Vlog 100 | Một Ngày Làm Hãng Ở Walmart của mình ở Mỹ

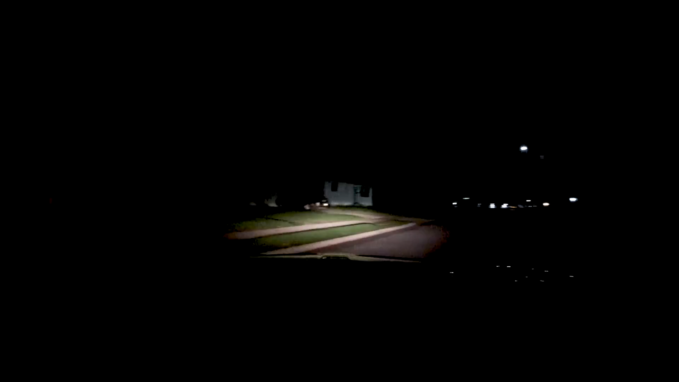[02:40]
Bốn giờ Trời cái ca gì Bởi bốn giờ Sớm á Vắng khoe Người ta còn chưa ngủ dậy Quang
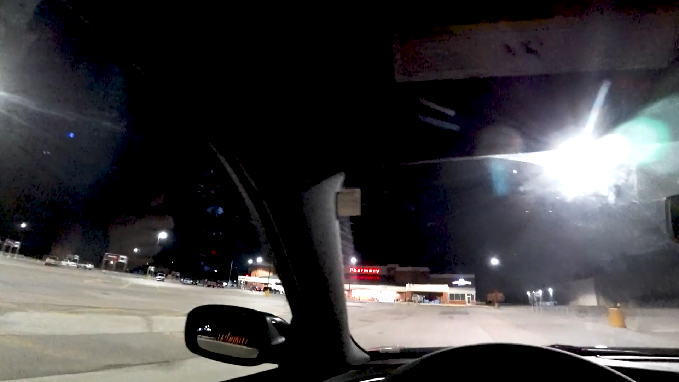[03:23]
Đây là Hai Vì nè Chợ này chợ Hai Vì Bán đồ ăn Gọi là chợ Market là cái chợ thôi Gọi cái chợ đây Chợ Mỹ đây Chợ bên Mỹ thì nó như thế này Tại vì đường bên này nè Nó đang làm nên mình phải chạy vô cái chợ này Bên kia là Walmart thấy không Tại nơi rồi